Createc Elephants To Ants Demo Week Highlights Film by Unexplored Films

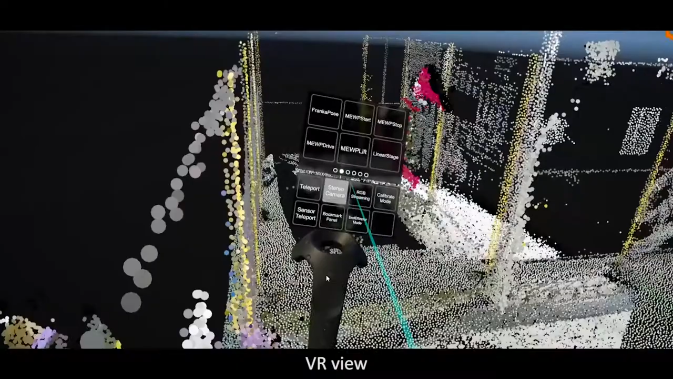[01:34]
to click through the different software modes, to make measurements, to interact with the data in any way.
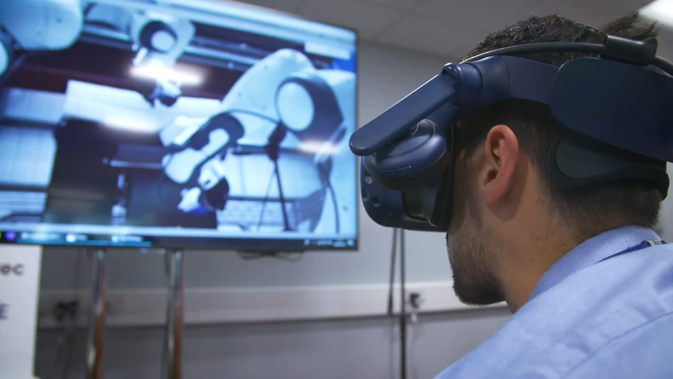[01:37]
Just like your mouse and your keyboard is enough to use all of the software on your desktop computer,
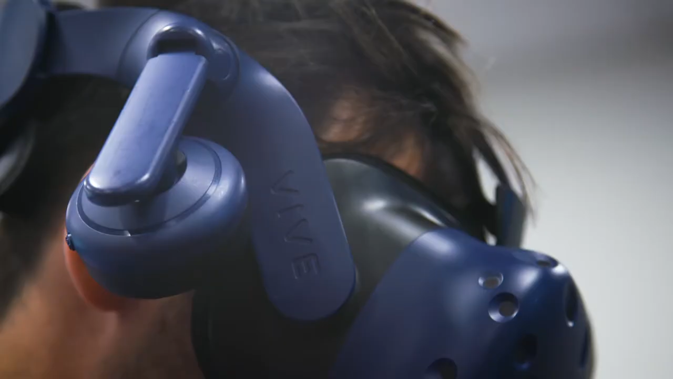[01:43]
we found that with the right interfaces,
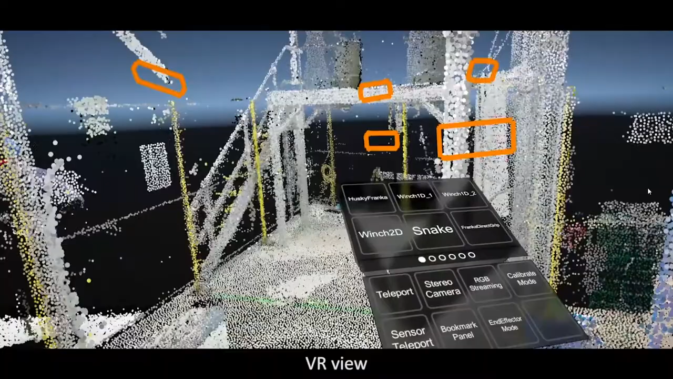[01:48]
one set of VR controllers is enough to control and interact with all of the sensors and all of the data and all of the robots in the project.
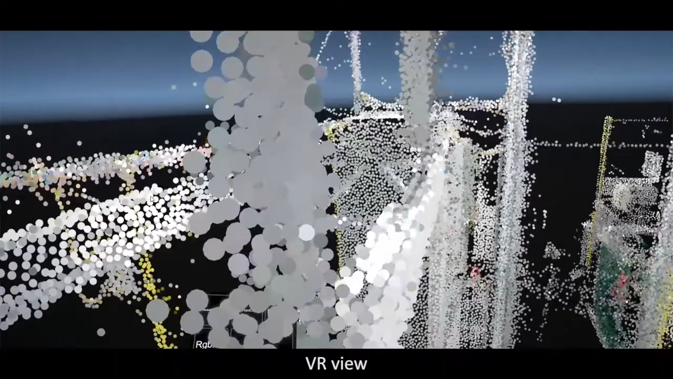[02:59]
We can look at it from any angle, but we see what's actually happening now.
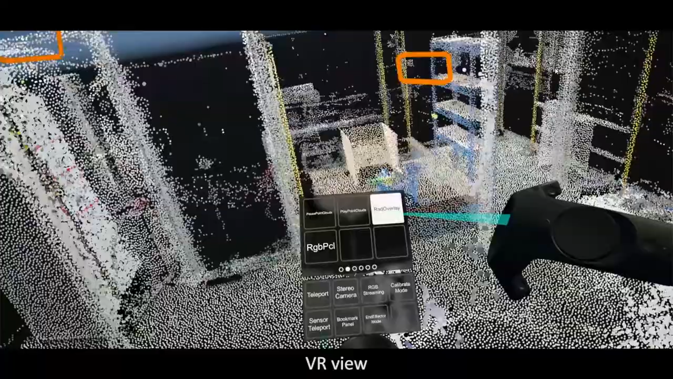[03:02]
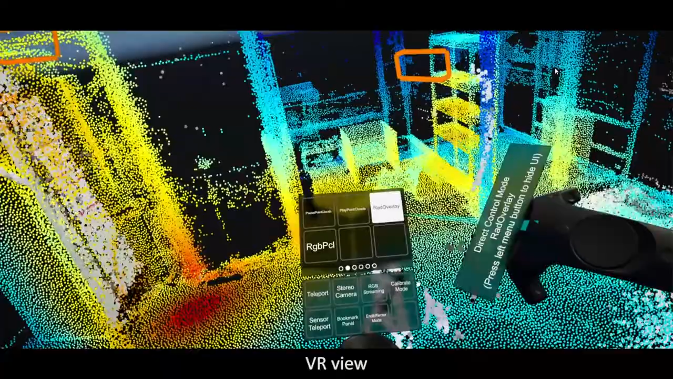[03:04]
That both produces colour rendered 3D point cloud images which are used in VR later for visualisation,
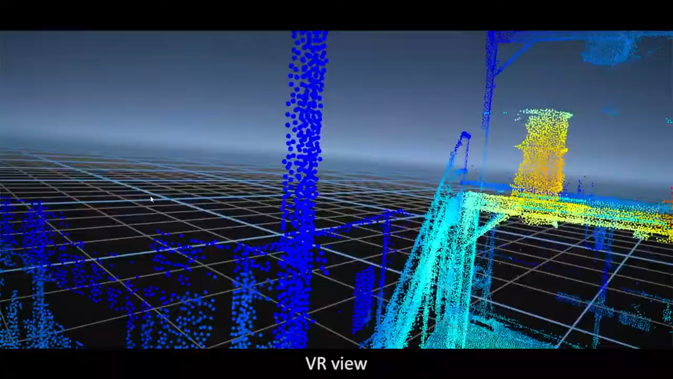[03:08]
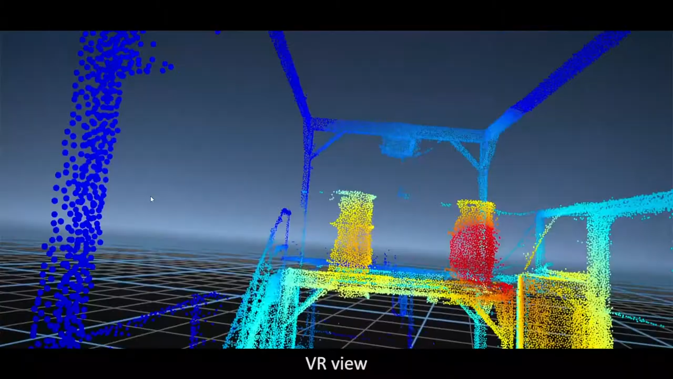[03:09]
but it can also produce radiation measurement data which can estimate the activity level of each of those points,
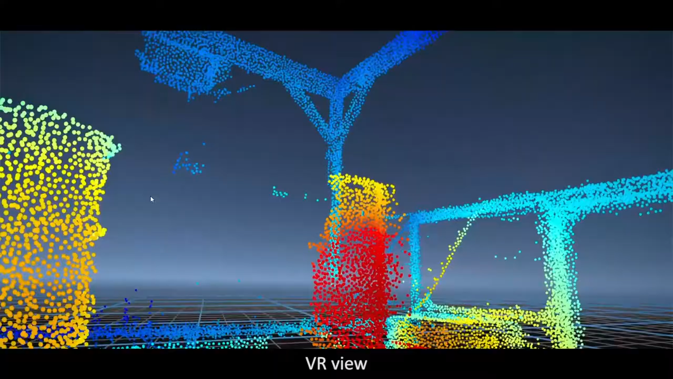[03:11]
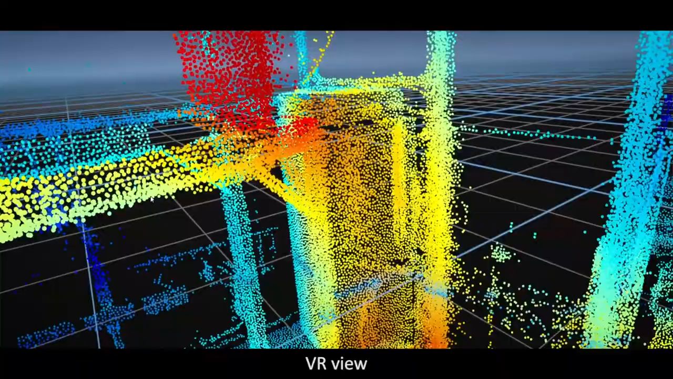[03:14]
and that means we know what waste category those items are going to be later when we start to cut and move objects down to the waste handling area.
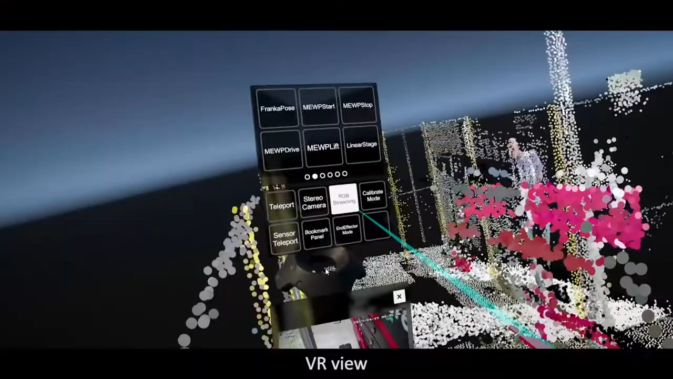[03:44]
The MUP can only be deployed into the cell thanks to the sensors that were installed by the small
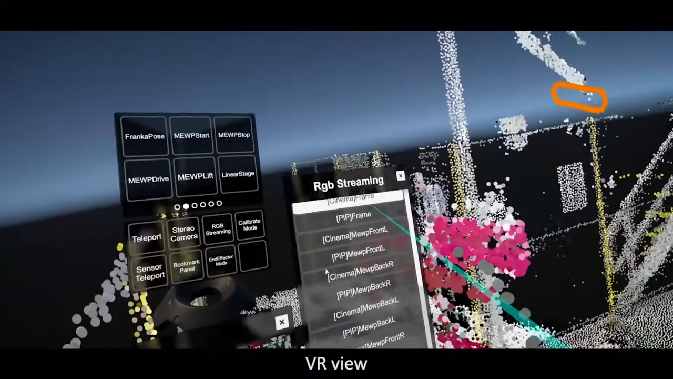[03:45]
robot because the access is so tight that excellent perception is needed by the operator to do that confidently.
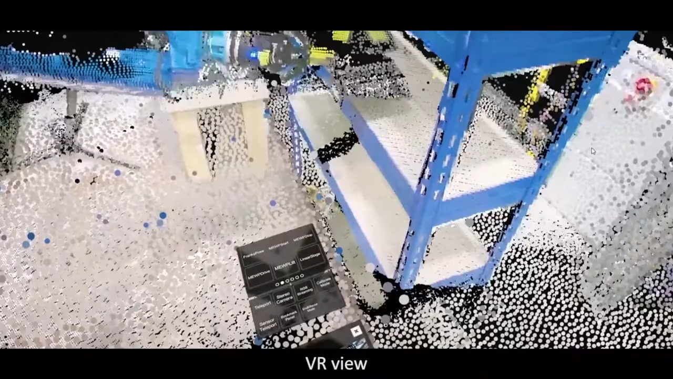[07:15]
The user scans parts by picking them up and
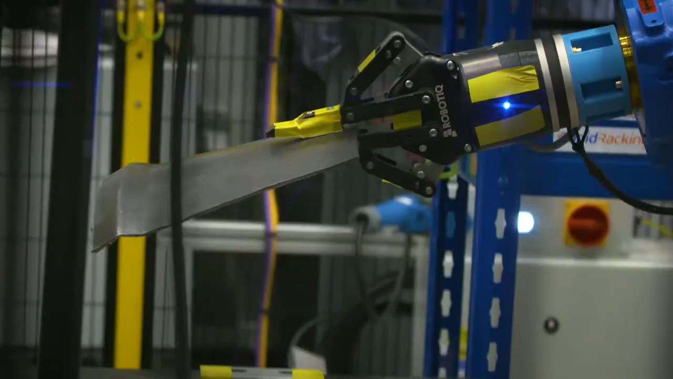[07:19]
placing them on a 3D scan station which
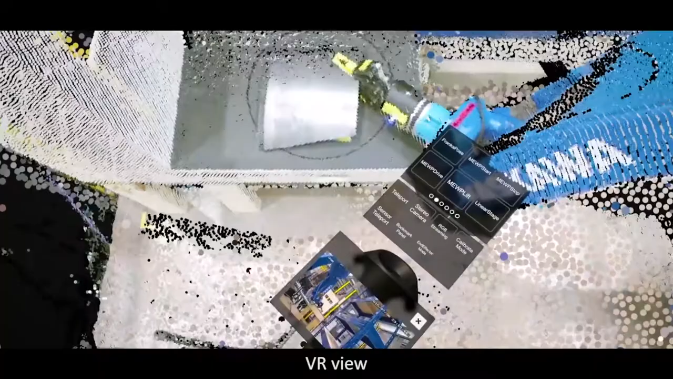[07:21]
builds an accurate 3D model but also checks the radiological status of the part and then a piece of software called Newplant which is also integrated with VR,
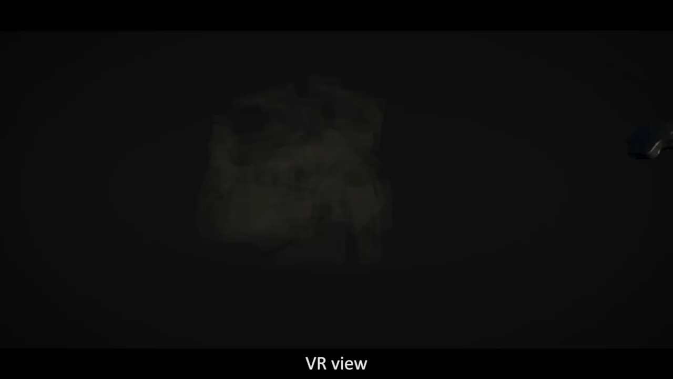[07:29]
analyses those parts,
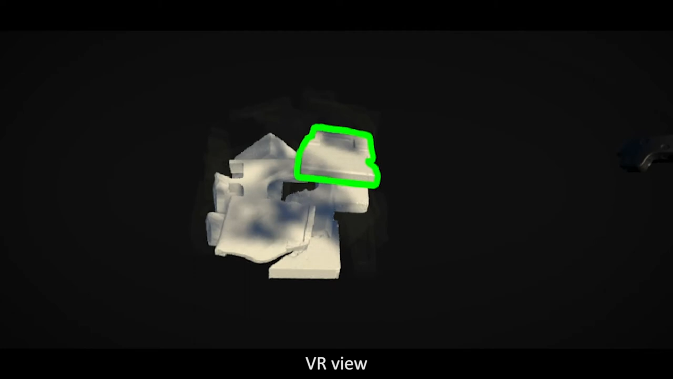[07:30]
determines the most efficient packing and advises the user which part needs to go into the box next and where in the box it goes.
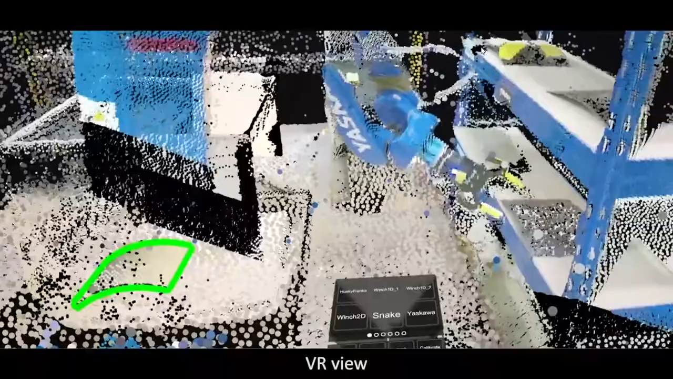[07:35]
It communicates that to the user through an augmented reality overlay presented through the VR interface so
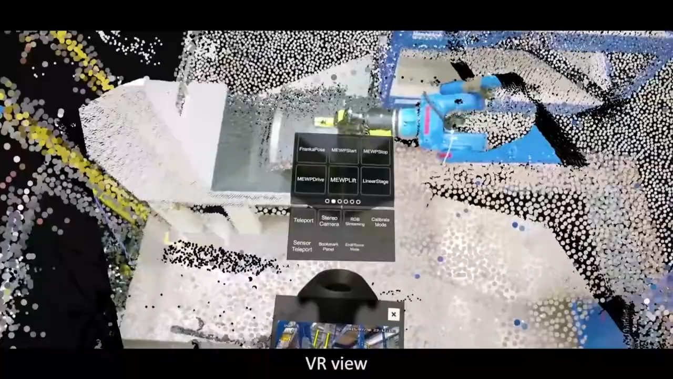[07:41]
the user's task is simply to pick up the part
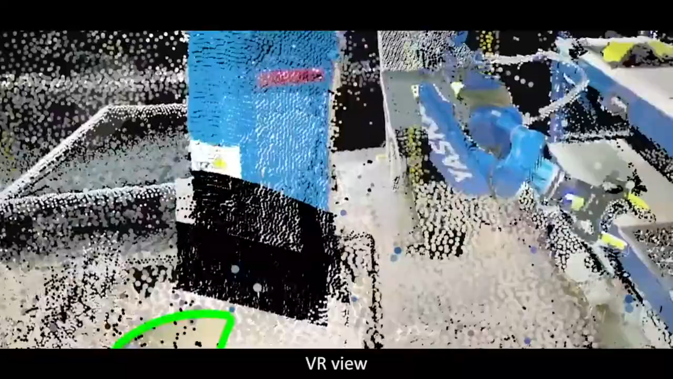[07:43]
and
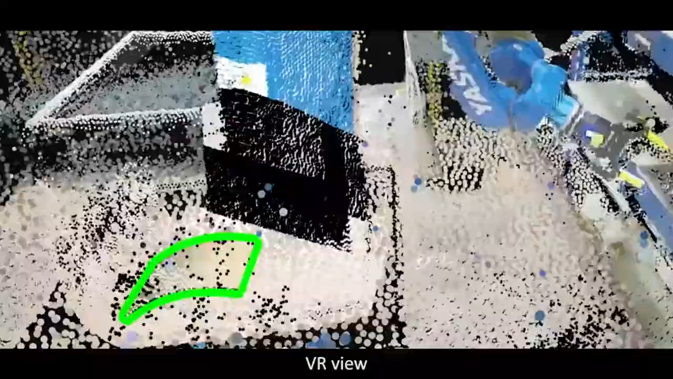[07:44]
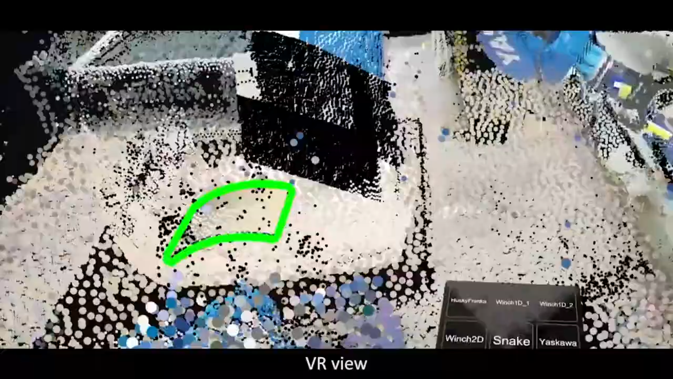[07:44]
line it up with the wireframe model that's shown in VR.